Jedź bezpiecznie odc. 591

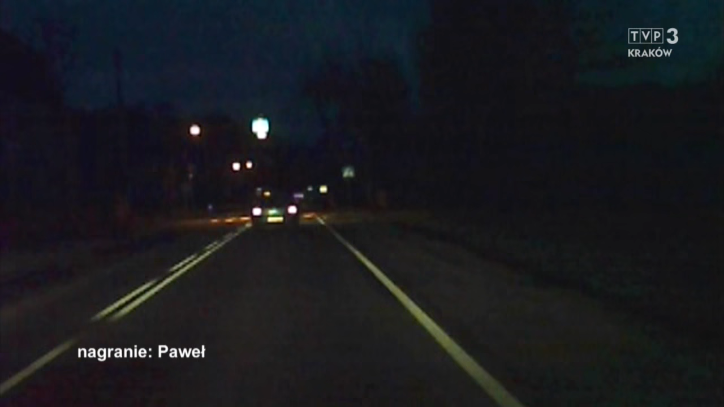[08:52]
No przecież serce może stanąć człowiekowi ze strachu. Tak, tak, to już droga dwukierunkowa.
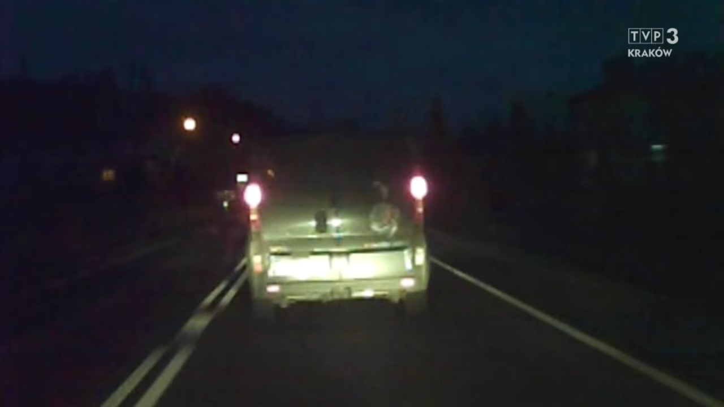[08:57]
To już takie najbardziej niebezpieczne wyprzedzanie, bo narażamy się na czołowe zderzenie z pojazdem nadjeżdżającym sprzeciwka.
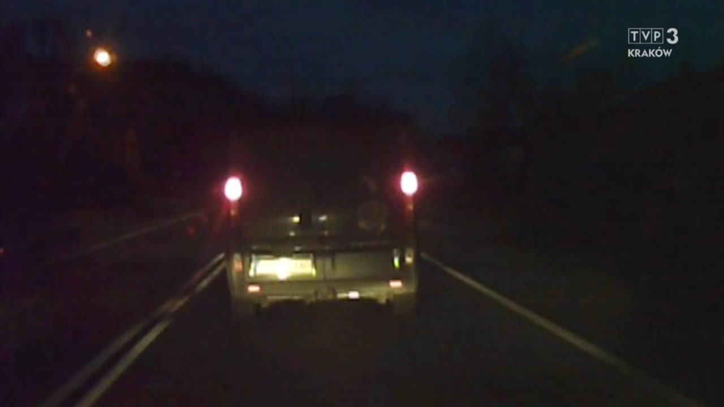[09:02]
No i okazuje się, że kierowca tego dostawczego samochodu wybrał najgorsze miejsce do wyprzedzania, związane z przejściem dla pieszych.
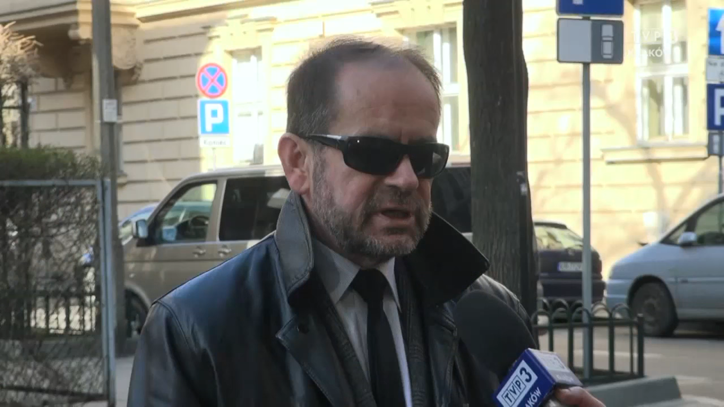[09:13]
Pogwałcił oczywiście oznakowanie poziome. No, czyste niebezpieczeństwo, a rzeczywiście warto podkreślić, ciemno, warunki widoczności złe. Popatrzcie państwo, jak z pieszych jest wyprzedzaniem, no tak, bo nadjeżdżał pojazd sprzeciwka.
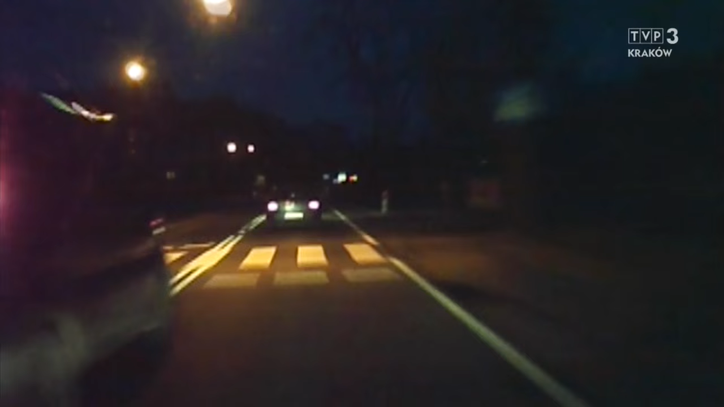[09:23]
Tu do wypadku naprawdę było bardzo niedaleko. Cieszymy się, że dużo tych maili napływa z różnych miast. I mimo, że wielokrotnie temat poruszaliśmy, ale skoro ciągle tak się zachowujemy,